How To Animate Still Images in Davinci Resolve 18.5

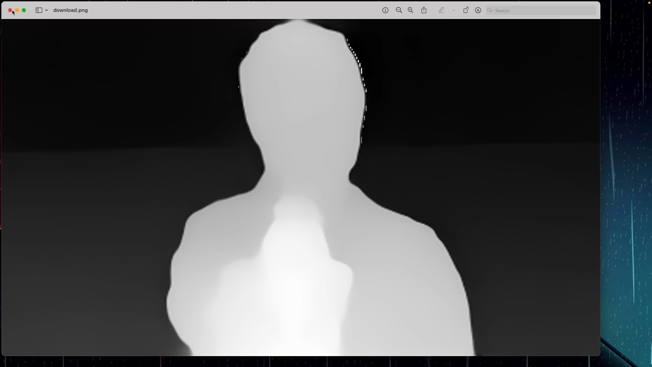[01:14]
be displayed with this gray color over here and the displacement node can read this information and allow you to animate your still images so to create the depth map of your image if you're using davinci resolve studio version